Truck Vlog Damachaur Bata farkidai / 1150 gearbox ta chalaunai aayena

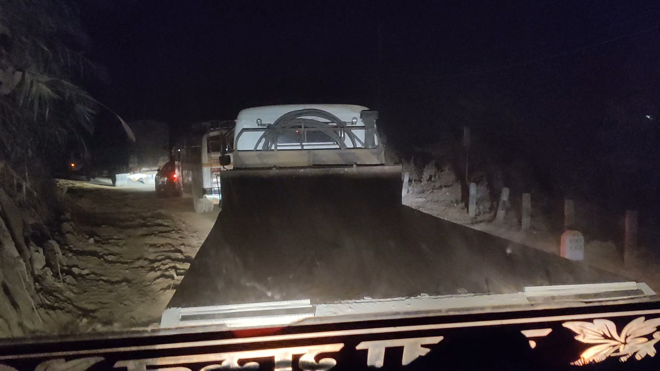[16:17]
Aile hamro agadi aba jam thiyo ni aba sathi ra le phulera hami agadi bodhiraheka chhau bhutkola bhakkhari kateko ani aile pich bata chha ni ta aile aile